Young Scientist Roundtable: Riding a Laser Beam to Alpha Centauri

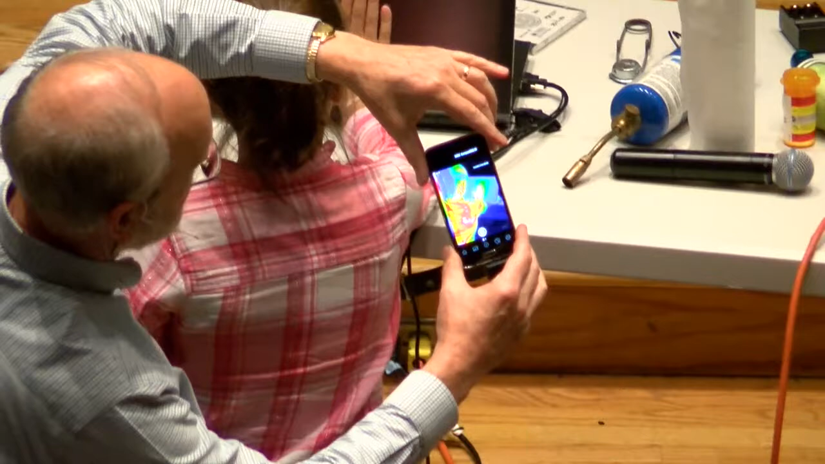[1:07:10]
Okay, now Connie, move your hand away. Now you can see. It tends to be very diffuse. So the reason it's diffusing is because that's metal.
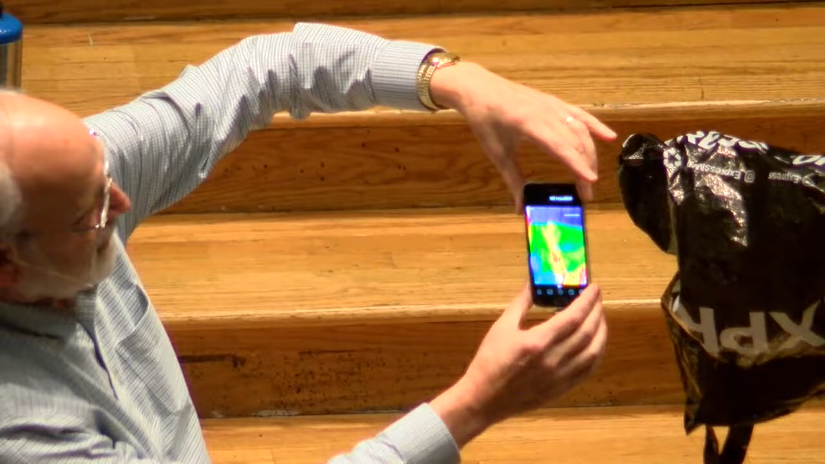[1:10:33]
And so it's because it's just a completely different wavelength, it has very unusual properties. Okay, thanks, Sohan.